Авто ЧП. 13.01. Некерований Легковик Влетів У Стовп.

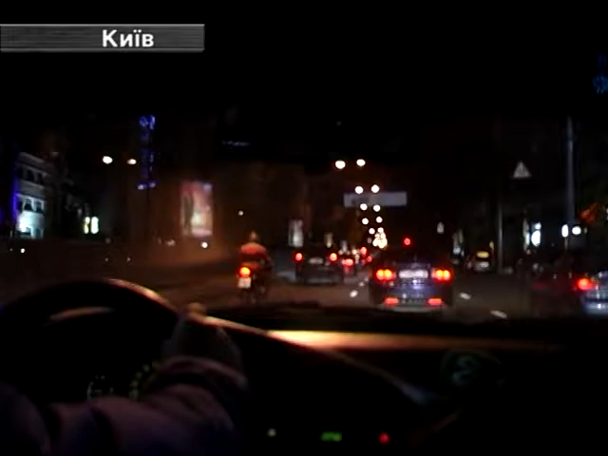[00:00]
Нічне патрулювання у столиці. На годиннику близько третьої ночі. Місто спить. Та в одну мить нічний спокій порушує тривожне повідомлення про ДТП.